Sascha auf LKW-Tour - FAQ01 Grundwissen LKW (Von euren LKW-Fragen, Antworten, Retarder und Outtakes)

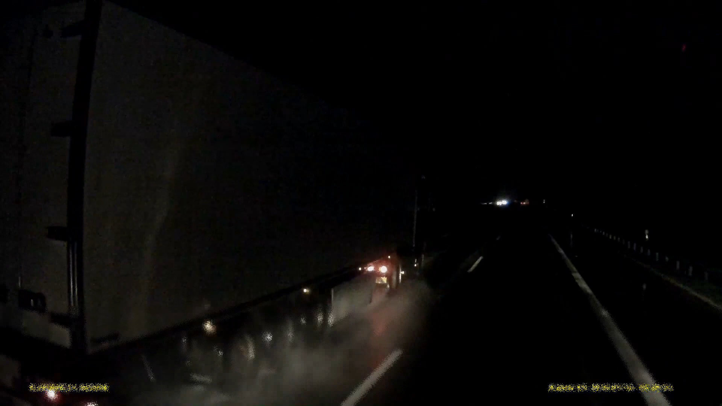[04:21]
Das ist alles noch im Rahmen. Und er wird jetzt langsamer. Ich bin 85 gefahren, er 90. Er wollte mich überholen. Es geht aber, kommt eine Steigung. Und er wird langsamer, hat keine Kraft mehr, kriegt das Gewicht da nicht hoch. Er fährt vielleicht mit 40 Tonnen, ich sehe es ja nicht wie viel. Aber ich bin leer, ich komme natürlich die Berge locker rauf. Also gebe ich Lichthupe, weil er war ja schon an mir vorbei. Lass ihn einscheren, ziehe raus und gebe Gas und fahre gemütlich und locker mit 85 wieder an ihm vorbei, weil er jetzt vielleicht nur noch 60 oder so fährt.